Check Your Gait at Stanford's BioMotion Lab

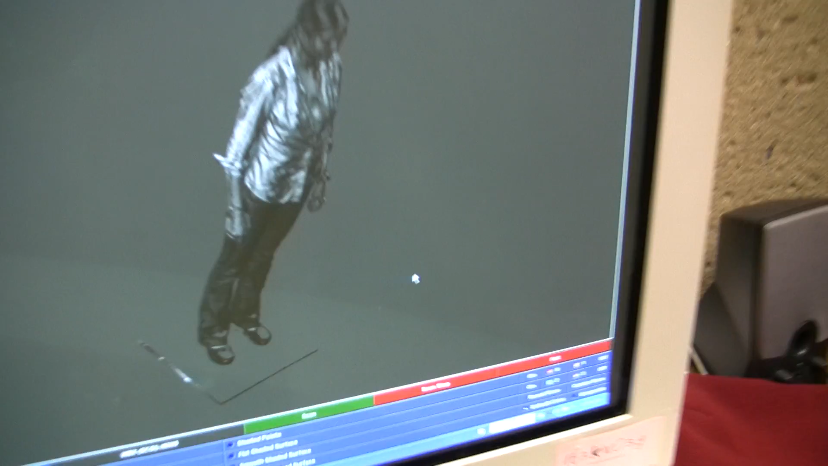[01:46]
we can look at how the person moves through space based on their visual hull and how the model fits that visual hull.
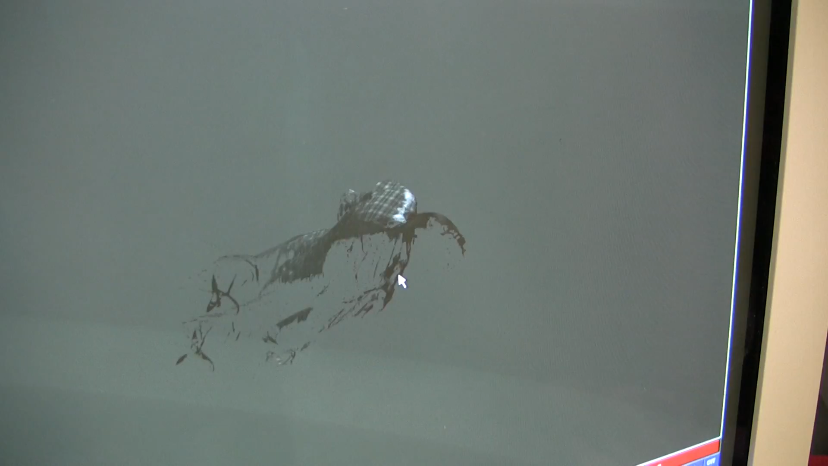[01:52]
So when we create a subject-specific model, we can then more easily track the space that a person occupies when they're walking through our lab,
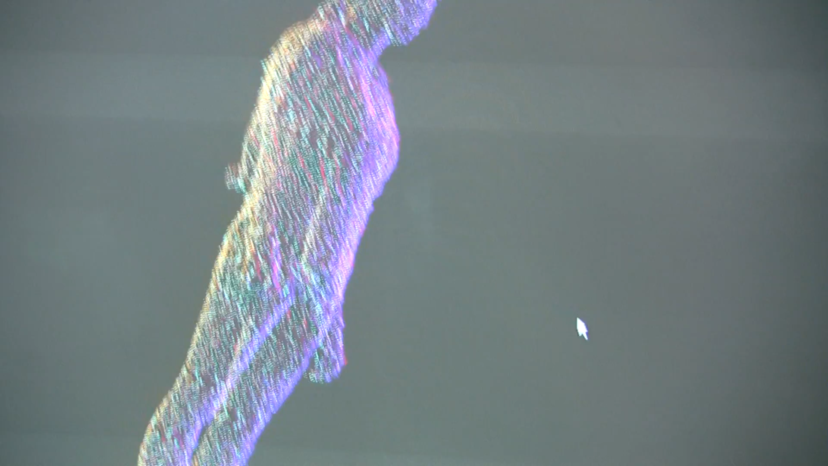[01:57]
and this makes the math a lot easier.